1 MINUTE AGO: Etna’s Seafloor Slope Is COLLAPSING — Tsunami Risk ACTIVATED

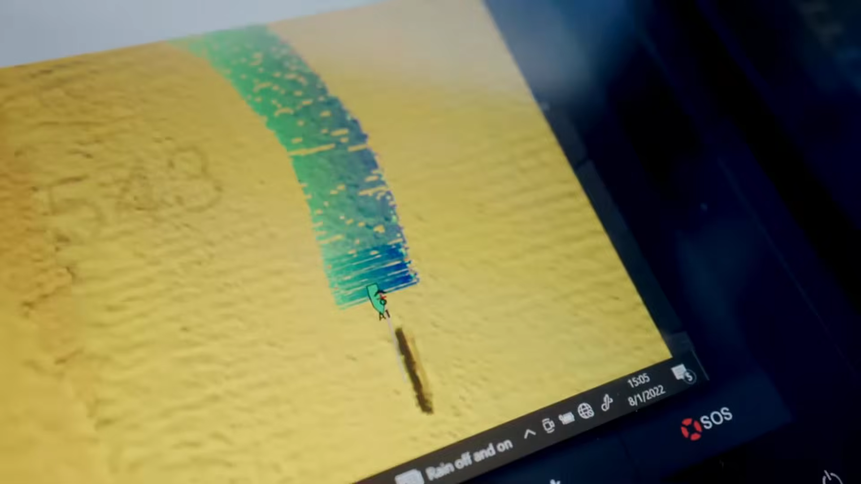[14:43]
He tracked the AUVS as they traced parallel lines across the collapse zone,
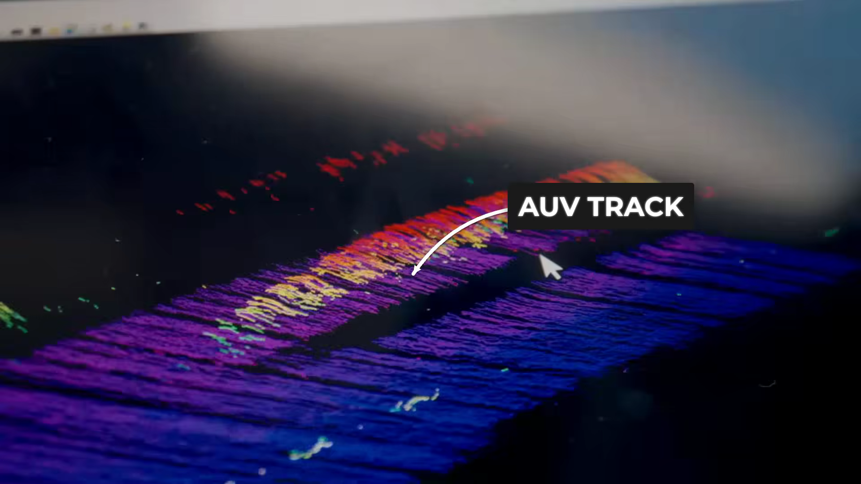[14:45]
relaying high-resolution bathymetric data in real-time.